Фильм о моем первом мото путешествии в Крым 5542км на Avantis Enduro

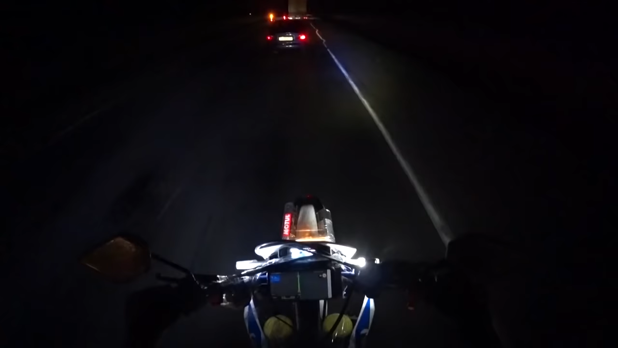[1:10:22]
и мы ехали в направлении по сломанной, убитой дороге Краснодарского края. По истечению 2 часов, двигаясь в полной темноте, меня изрядно стало вырубать. Один раз я даже чуть не съехал с дороги. И в тот момент мы приняли решение, что нужно вставать на ночлег.
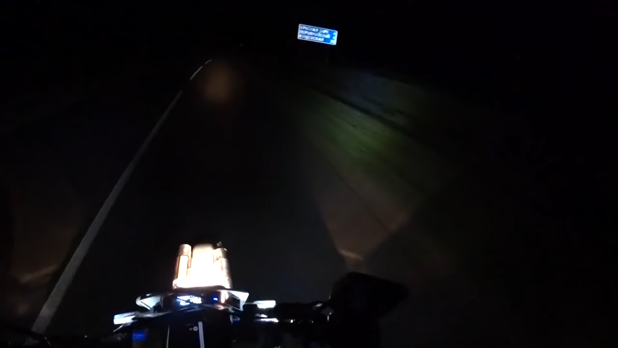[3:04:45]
Уже 22:15, как вы видите. Остановился перебить немножко навигатор.